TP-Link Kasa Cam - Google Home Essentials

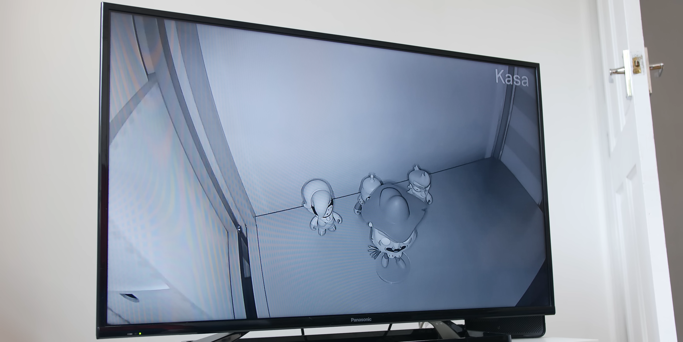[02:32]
I wouldn't personally bank on it being as good as an actual night vision camera but it's more than adequate when used for something like a baby monitor.